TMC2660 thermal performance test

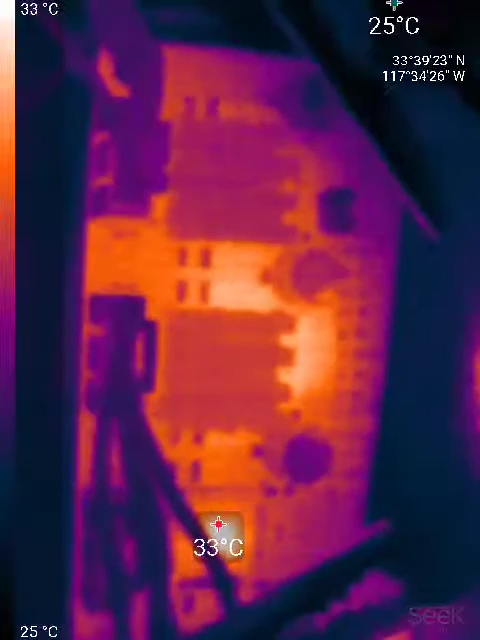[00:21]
On screen: scale top 33°C, scale bottom 25°C
They are loaded with 2A RMS motor current. I will initiate some motion on the stepper motor so you can see how the drivers will heat up when they are working.
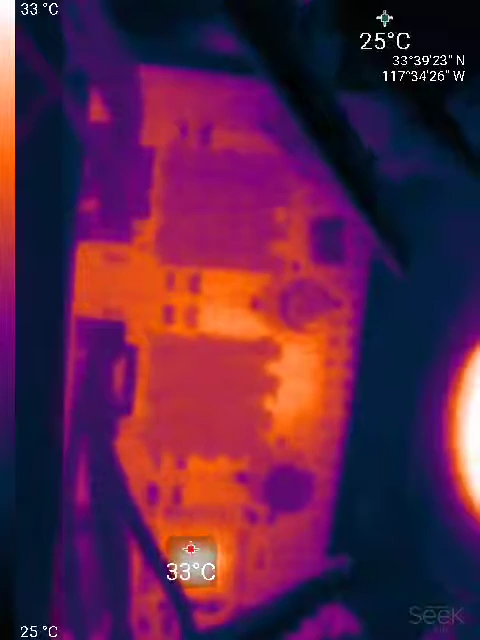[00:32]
On screen: scale top 33°C, scale bottom 25°C
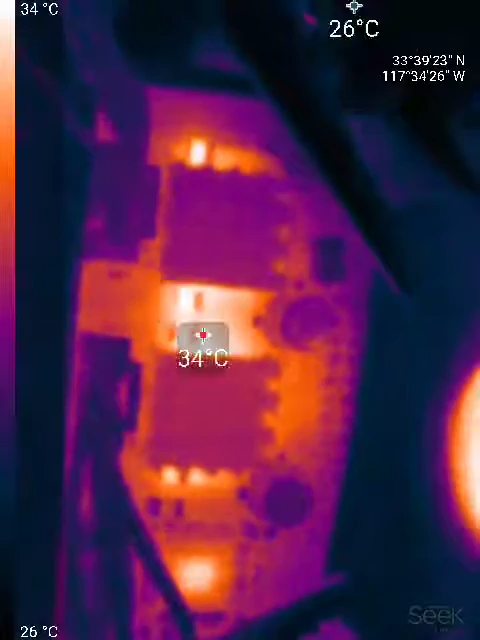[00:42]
On screen: scale top 34°C, scale bottom 26°C
As you can see the temperature is rising. There is actually a fan blowing air on top of them so it is assisting with active cooling. In my experiments they heat up to around 42-43 degrees. Of course the hottest region is the PCB between the two driver boards.
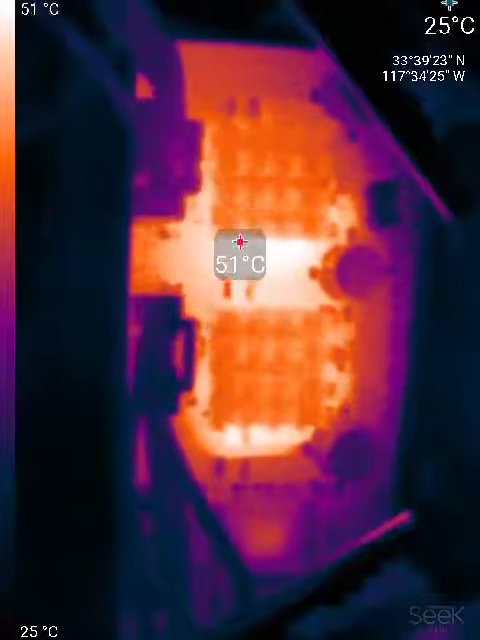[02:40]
On screen: spot 51°C, scale top 51°C, scale bottom 25°C
Ooh, I'm picking up 50 degrees on something. Oh, that's because the motors have stopped running in only one phase if the driver is working.
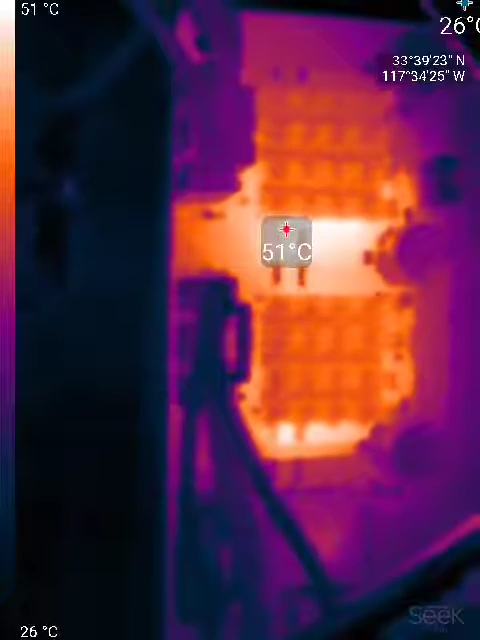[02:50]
On screen: spot 51°C, scale top 51°C, scale bottom 26°C
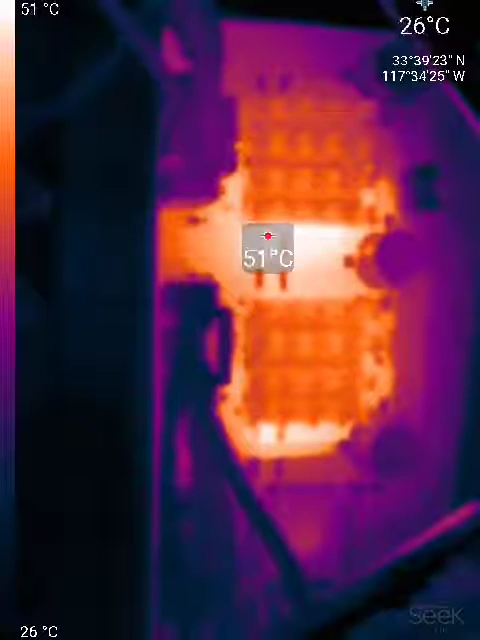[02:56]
On screen: spot 51°C, scale top 51°C, scale bottom 26°C
Yeah, let's sit and experiment a little bit, see if it will go higher.
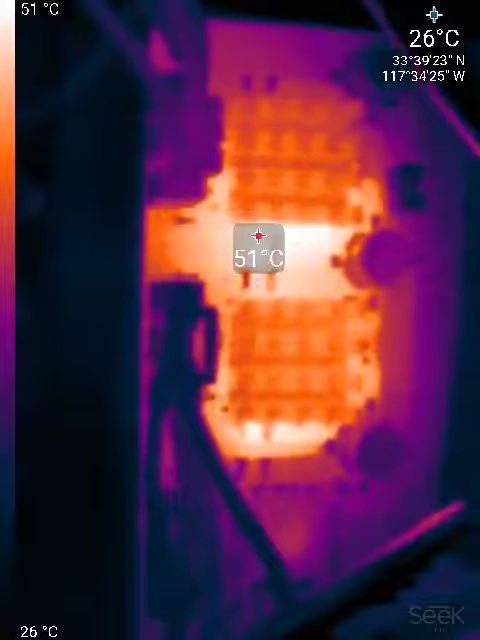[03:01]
On screen: spot 51°C, scale top 51°C, scale bottom 26°C
I think that's as high as it goes, like 53, something. I'll disable the drivers now to see them cool down.
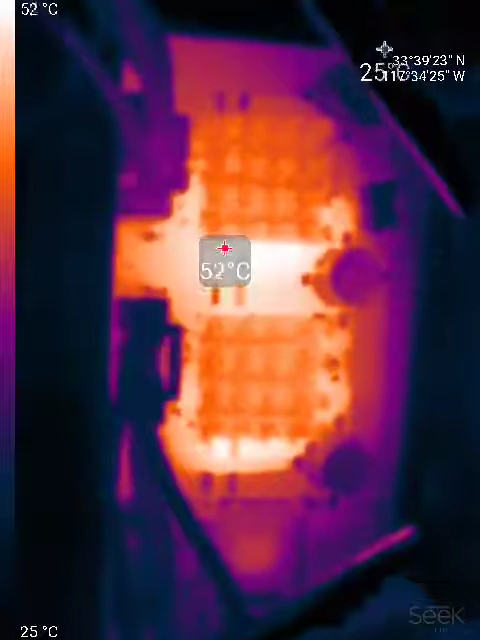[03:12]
On screen: spot 52°C, scale top 52°C, scale bottom 25°C
As you can see, the temperature started dropping rapidly. Thank you.